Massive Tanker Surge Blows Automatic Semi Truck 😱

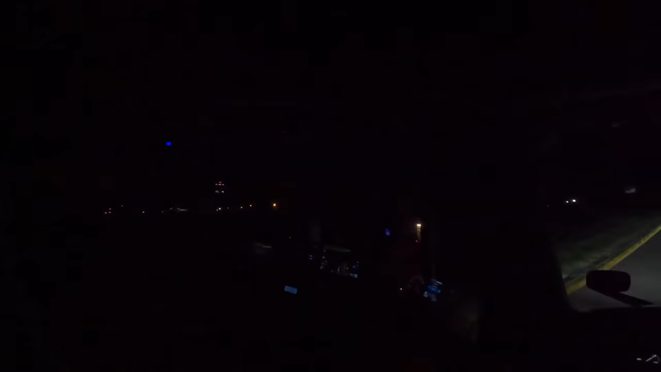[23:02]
garment does for me all right y'all it is uh 11 30 at night i have an hour and four minutes left on my 11 hour clock
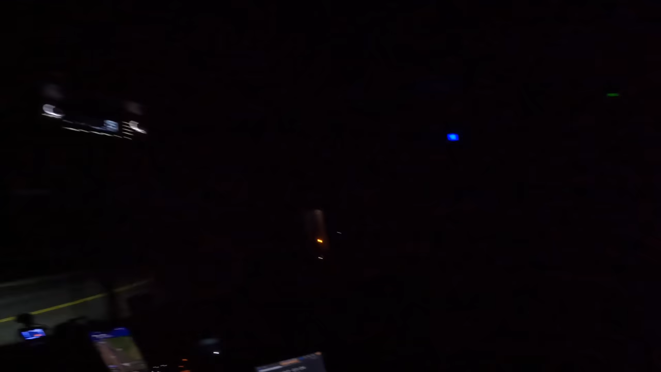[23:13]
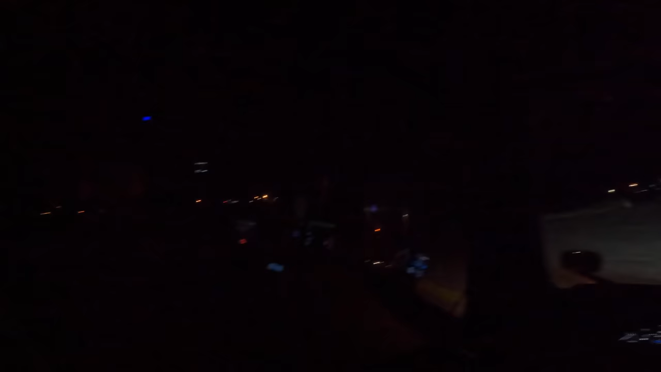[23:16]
and this is me trying to find a parking spot uh this late at night now all the truck stops were filled up but i found this cafe up here to my right uh it said there's truck parking so we are about
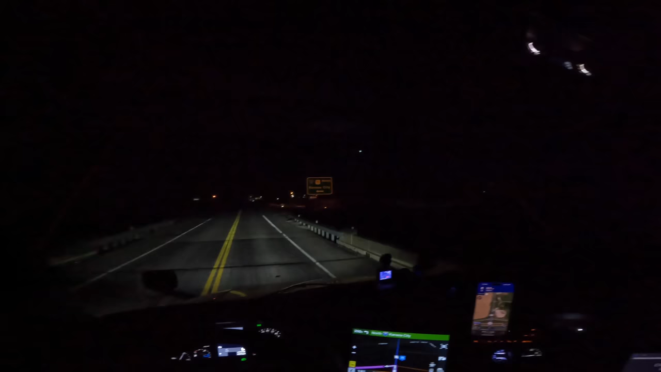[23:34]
to go roll up in here and park this bad boy again it's 11 30 at night and i got basically an hour left on my clock yeah we're gonna pull yep rock reached your stopover this is rock rock pile cafe you have reached your stopover the stopover is on your right all right let's go a little slow down here after a quarter of the mile turn right onto north 8th street there we go
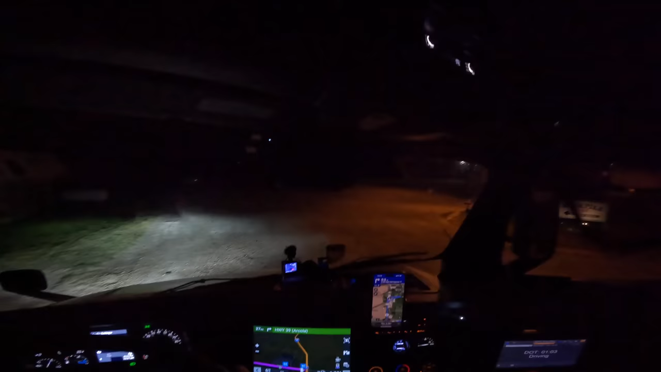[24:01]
oh yeah there's uh there's uh plenty of parking over here
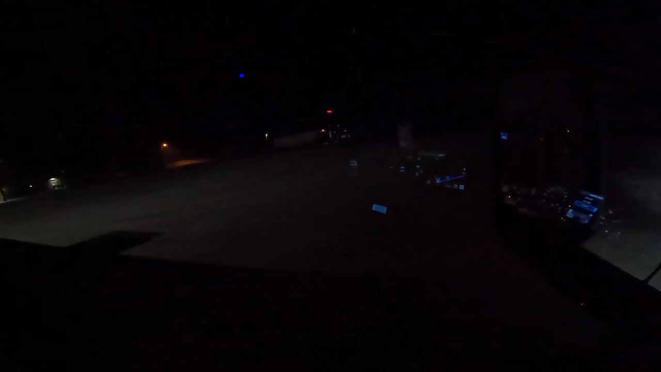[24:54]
and then enter the highway interstate 49 us 71 towards interstate 49 south us 71 south um actually you know what
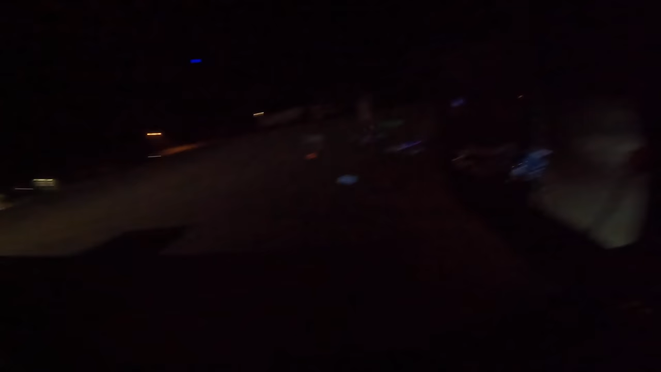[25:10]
i think uh i think i'll just leave it parker right here i think that should be good i think yeah i think we'll be fine i think that's where we're gonna park for tonight guys all right first thing i do is i'm gonna change my duty status to off duty actually nope uh sleeper berth put myself in the sleeper berth all right so